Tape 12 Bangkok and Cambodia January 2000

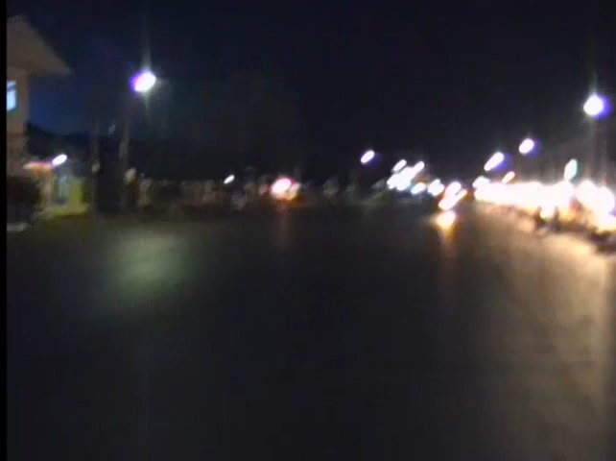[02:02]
Big road and no traffic. It's been like that all evening.